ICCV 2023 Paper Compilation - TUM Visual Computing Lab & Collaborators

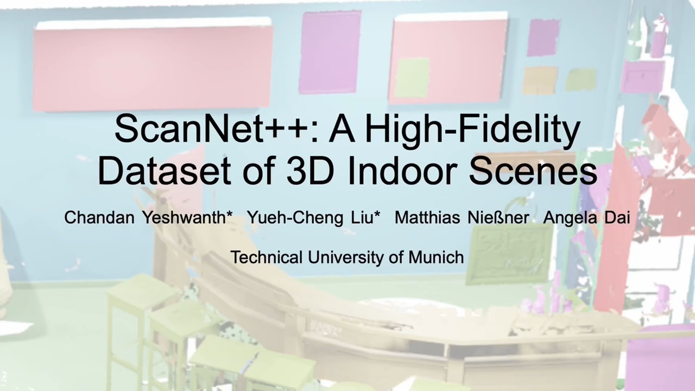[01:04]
We present ScanNet++, a high-fidelity dataset of indoor 3D scenes.
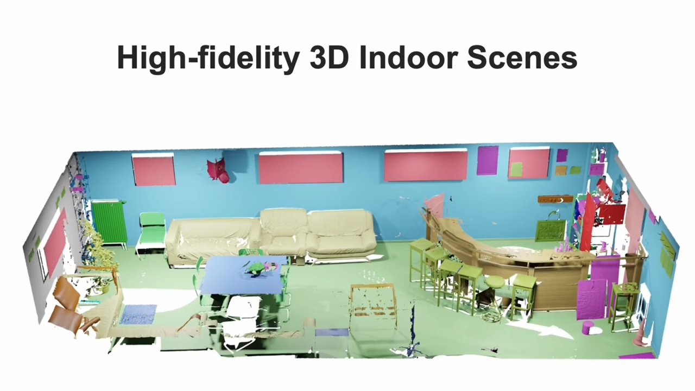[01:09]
Each scene contains 1mm resolution 3D geometry with dense semantic annotations,
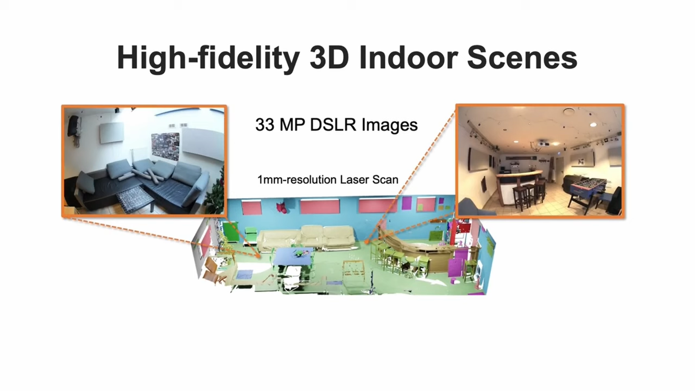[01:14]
33MP DSLR images, and iPhone RGBD streams.
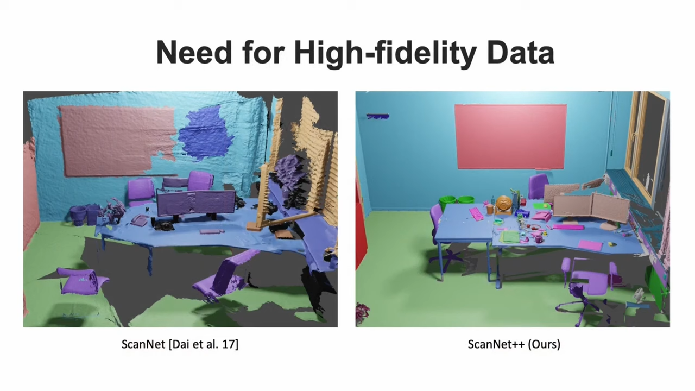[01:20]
ScanNet++ addresses the need for high-fidelity 3D data. Compared to existing datasets such as ScanNet, ScanNet++ provides complete and high-resolution geometry with fine-grained annotations,
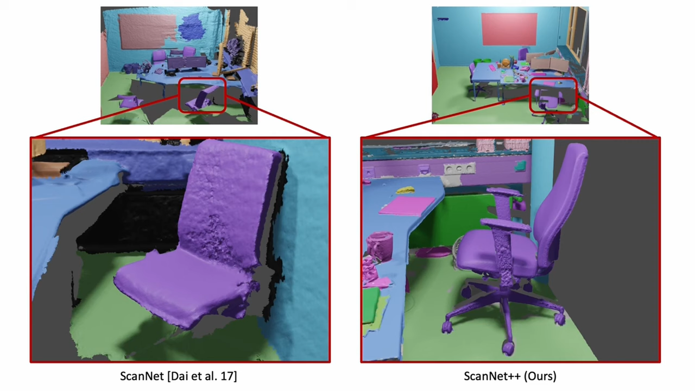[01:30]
and high-resolution images with minimal noise and motion blur.
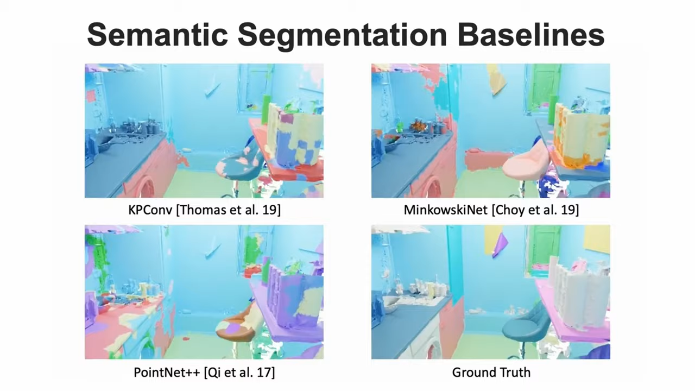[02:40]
We see that state-of-the-art methods work well on distinct, large objects such as chairs and tables,
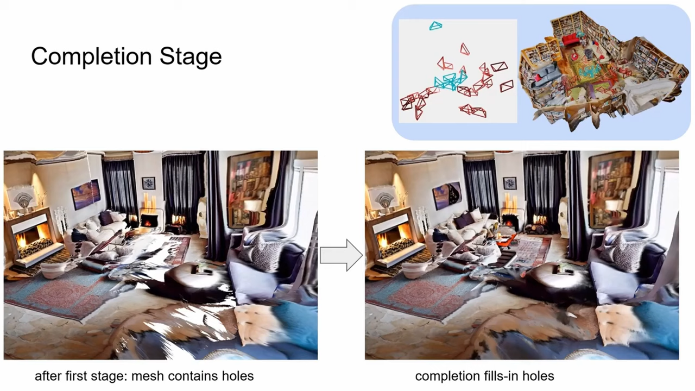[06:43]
In the second stage, we sample additional poses that fill in the remaining holes of the mesh.
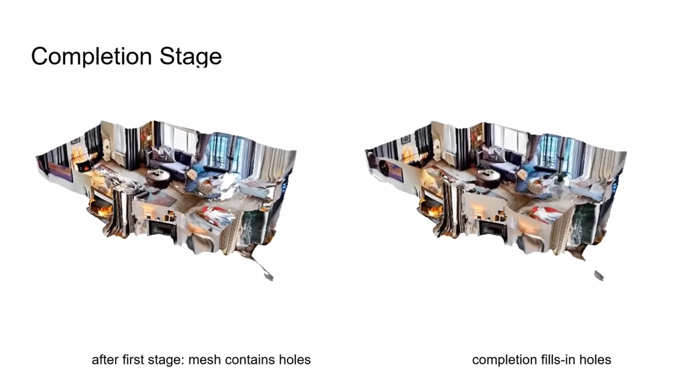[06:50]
The resulting scene contains multiple objects and structural elements like walls and floors.
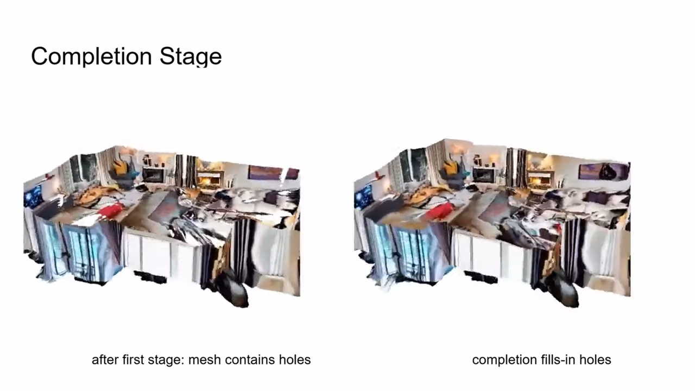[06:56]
For each camera pose in both stages, we first render the current mesh.